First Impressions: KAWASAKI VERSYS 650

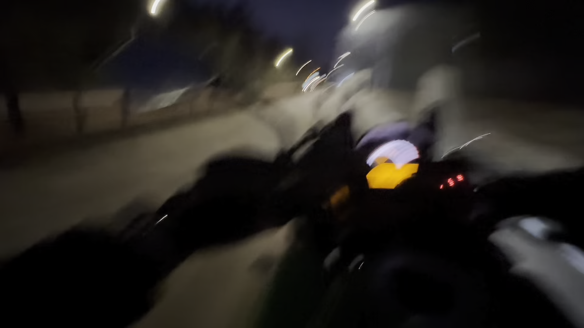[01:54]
thing for a ride just getting on the version 650 and this has way more power than
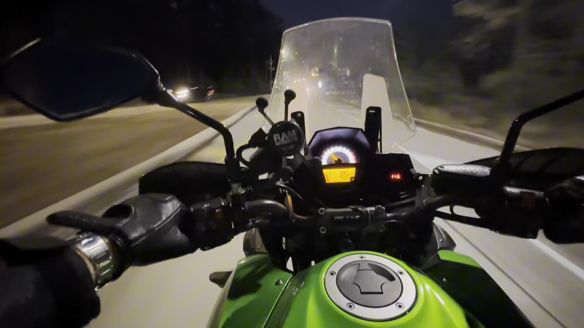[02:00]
i was expecting i did not expect this much power at all the throttle feels so silky smooth
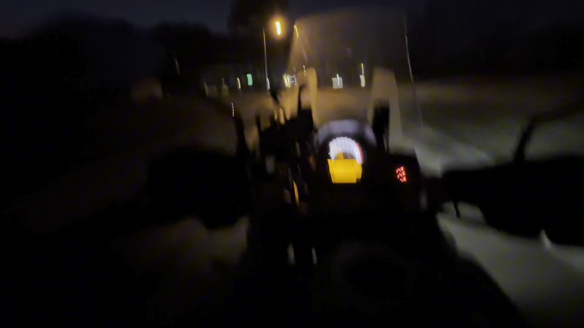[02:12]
oh man feels very well balanced